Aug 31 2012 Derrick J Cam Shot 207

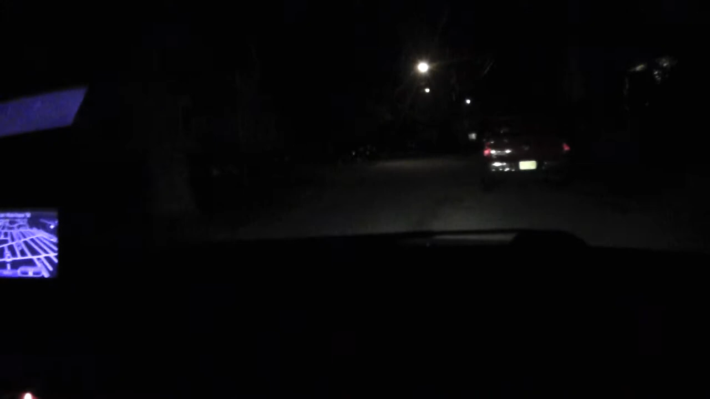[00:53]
Look right there The damn ghost car He must have stopped That was like the most evasion evasive driving I've ever seen yeah It definitely don't like being followed. I'm gonna just see if he stopped